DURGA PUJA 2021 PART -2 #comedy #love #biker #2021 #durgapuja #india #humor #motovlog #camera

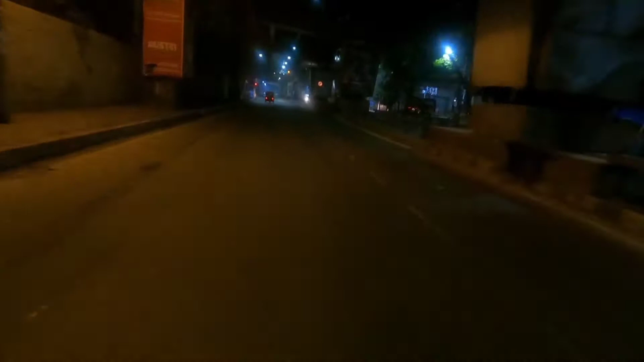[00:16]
तो अभी जो लोग कलकत्ता जहाँ में रहते हैं और वो लोग अगर मेरा वीडियो देख रहे हैं
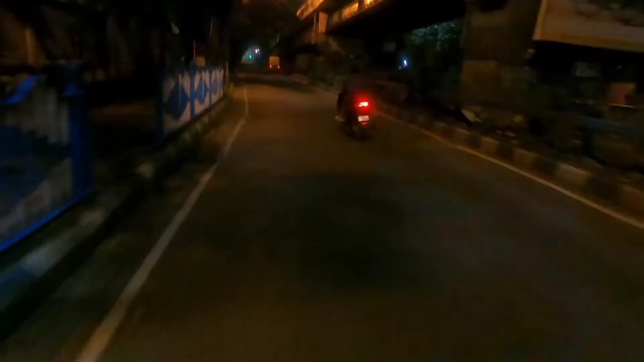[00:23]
तो उन लोग को पता होगा कि मैं अभी कहाँ हूँ। मैं जगह का नाम बता देता हूँ, ये है रविंद्र सदन का एरिया जो कि
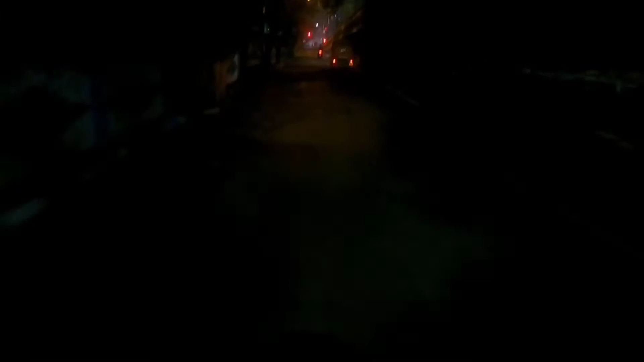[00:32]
सियालदह होते हुए निकलता है, रिपन स्ट्रीट, सियालदह, मोदिया, मलिक बाज़ार, ये सब होते हुए निकलता है, सियालदह की तरफ जाता है, ठीक है ना।
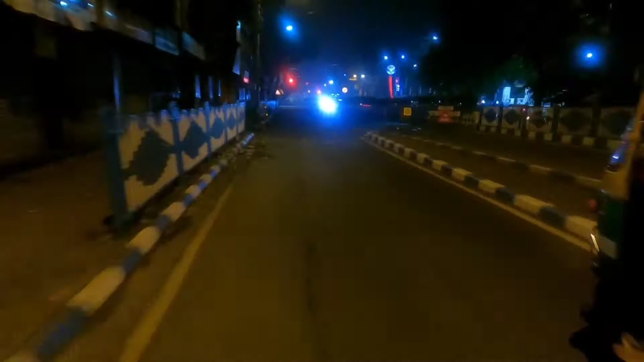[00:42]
तो हम लोग अभी ये रूट पकड़ रहे हैं।
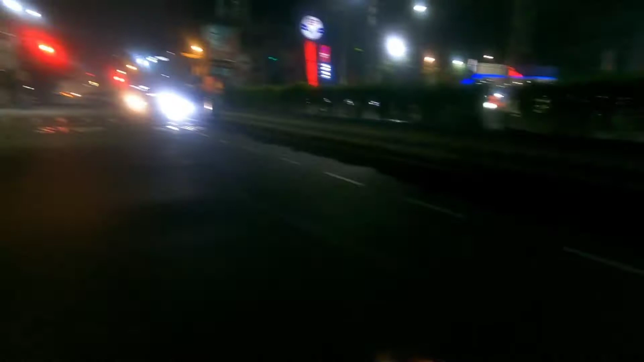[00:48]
हाँ, यू टर्न अलाउड नहीं है।